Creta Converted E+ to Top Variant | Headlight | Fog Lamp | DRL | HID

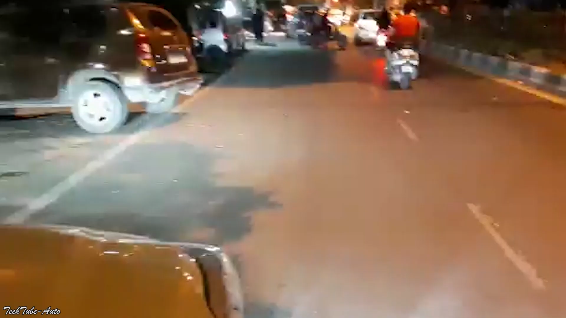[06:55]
आप के देखे फोग लाइट की रोशनी है या भी फोग लाइट जल रही है लोग अंदेरे